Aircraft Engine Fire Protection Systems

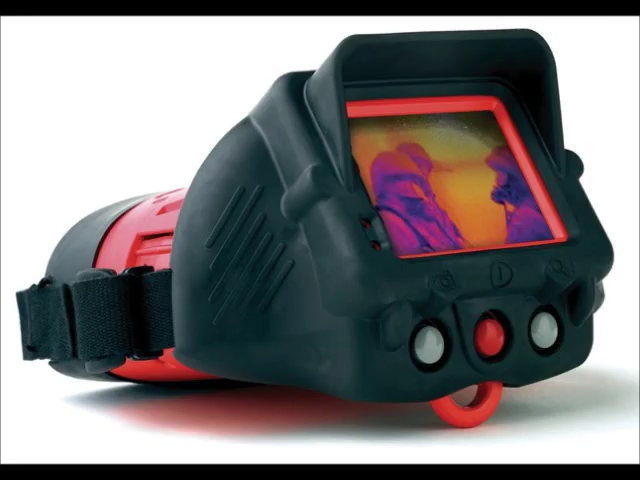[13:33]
Hence, thermal imaging cameras could be placed near hotspots for pilot surveillance.